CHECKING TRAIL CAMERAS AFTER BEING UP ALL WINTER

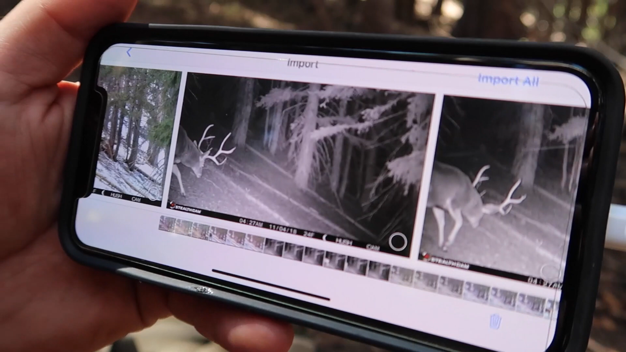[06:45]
big backs on him that's cool
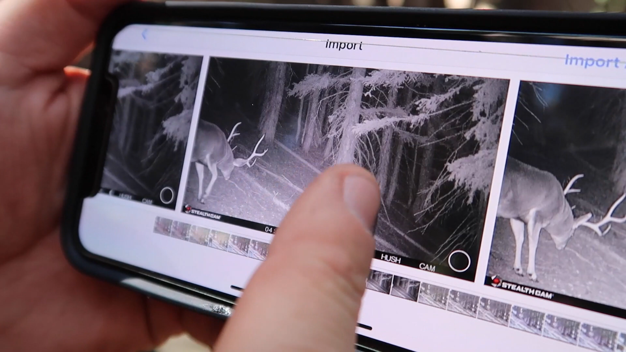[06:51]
dang there he is again holy back forks do not recognize that
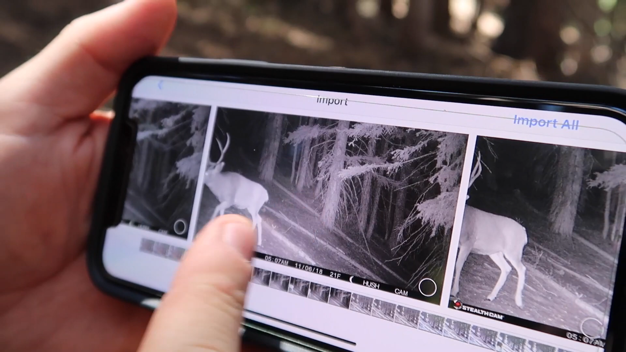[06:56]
deer from this side of the mountain anyways i might have to study him a little bit dang dude
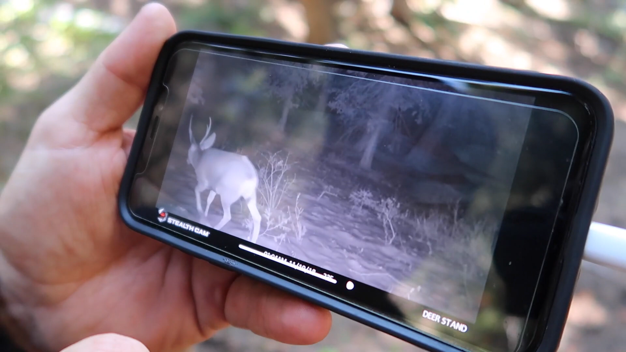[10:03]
november 19th 2 point check that out